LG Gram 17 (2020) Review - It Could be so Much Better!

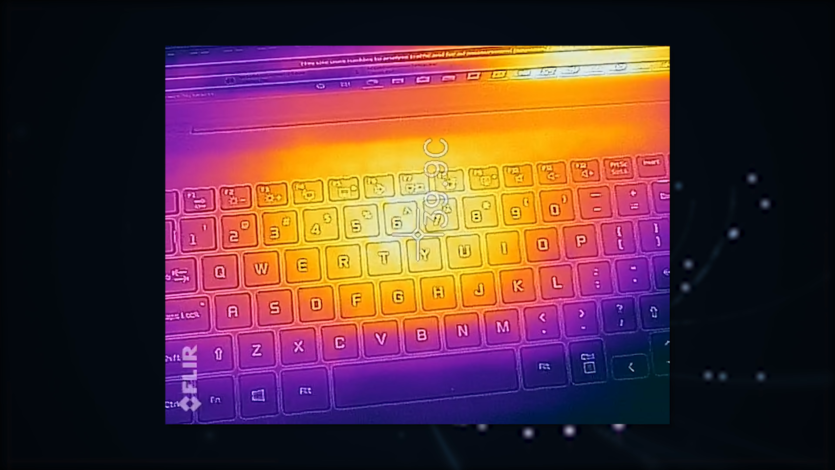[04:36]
And even heat management is great because of the power throttling.
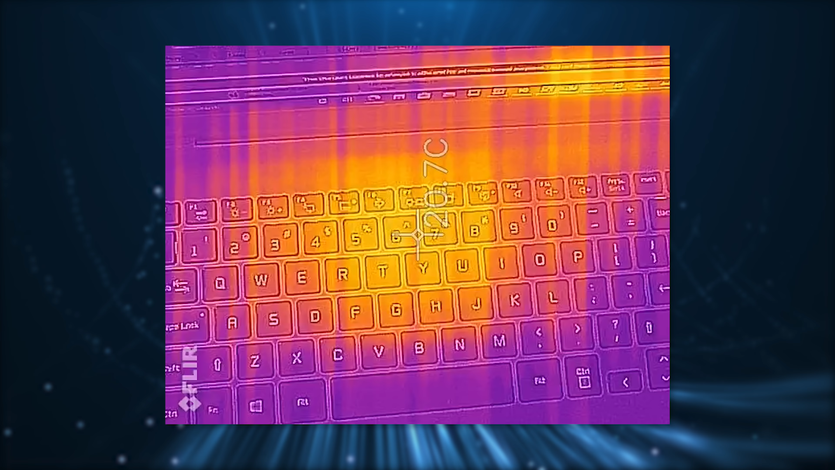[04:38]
Like the keyboard deck always stayed around 40 to 43 degrees Celsius, which is fantastic in my books.